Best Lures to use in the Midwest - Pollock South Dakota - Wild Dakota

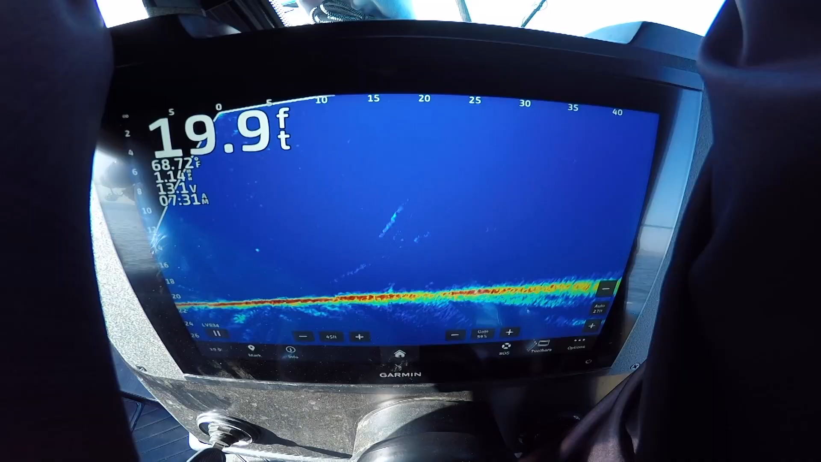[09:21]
On screen: depth 19.9 ft, water 68.72°F
I'm just picking up one because my cone is limited because I'm only fishing 20 feet down. Which one are you picking up?